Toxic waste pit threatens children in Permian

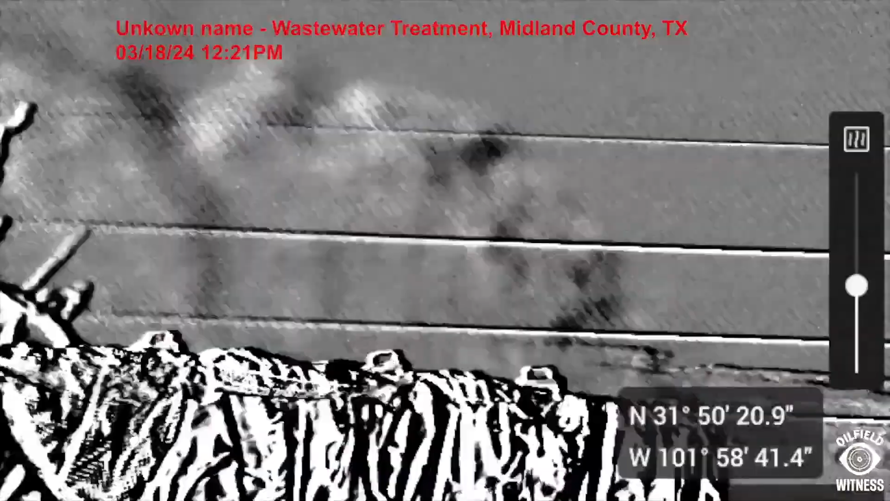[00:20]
The plumes that are off-gassing from the tank emit cancer-causing pollutants.
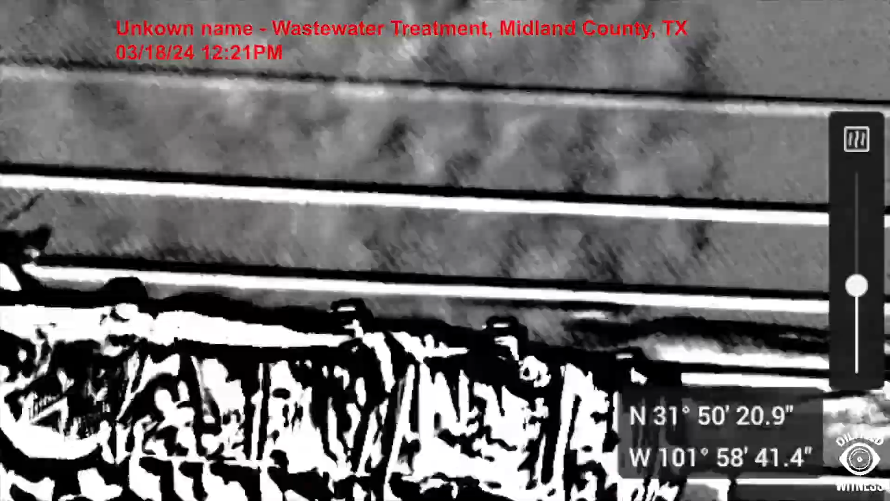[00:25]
The Texas state government is allowing a waste pit like one of these
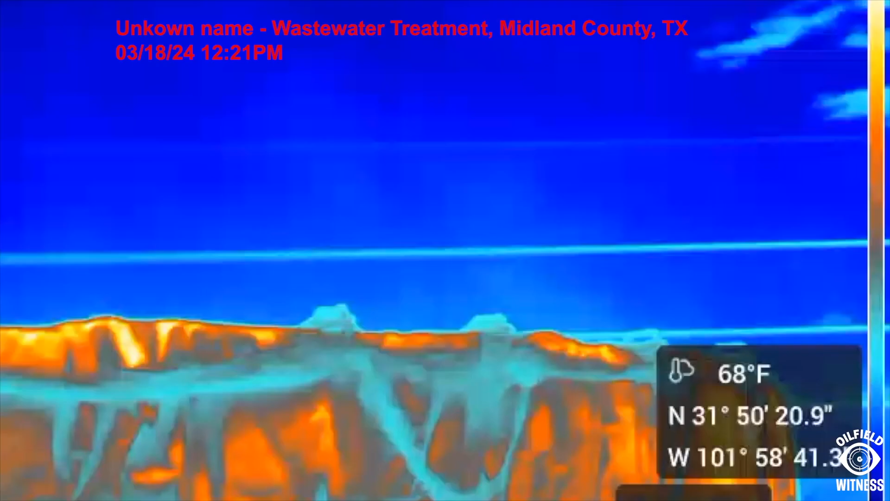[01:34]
That cancer pollutant is what you saw through the OGI footage at the beginning of the video.
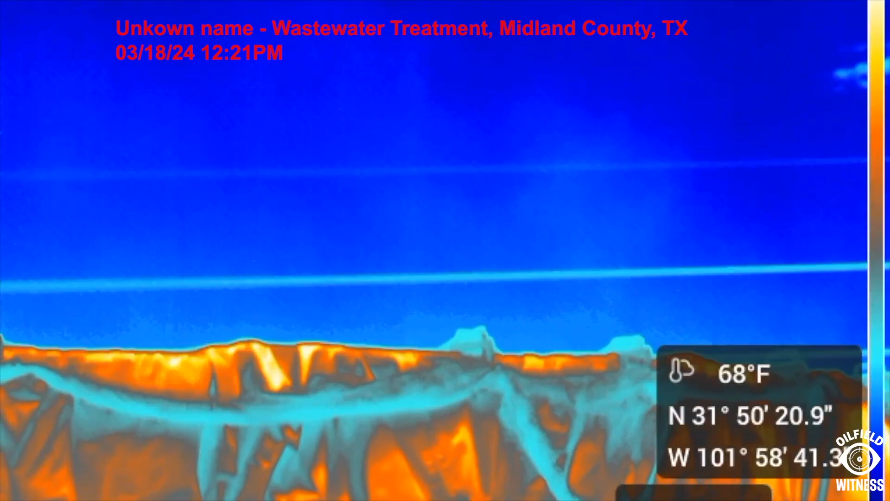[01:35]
And so these pits are a big problem for the environment.